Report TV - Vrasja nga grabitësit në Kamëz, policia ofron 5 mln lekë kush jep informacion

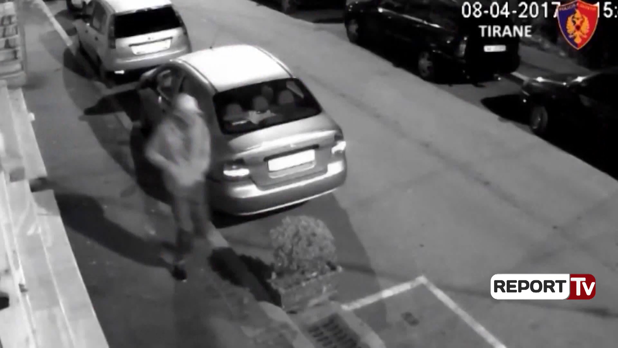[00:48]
Mikkel Shalar ishte një pamje filmike e shpërndar nga policia dhe robate të u gjetën në një koshmë beturina shpranë postës në mërë tetë, nga ku uzbulua më pas vrasës si në cukut.